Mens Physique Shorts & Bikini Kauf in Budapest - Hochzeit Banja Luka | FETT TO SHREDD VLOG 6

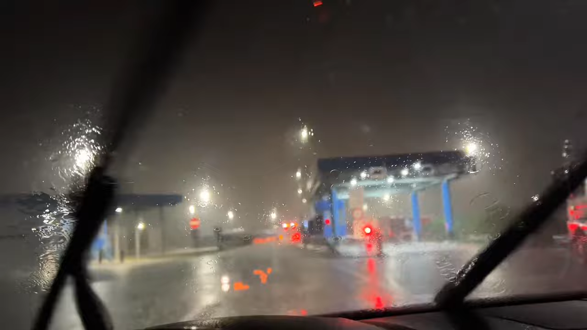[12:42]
Jetzt sind wir in Bosnien. Wir haben herzlich mit etwas Regen empfangen. Da ist ein Pilfke.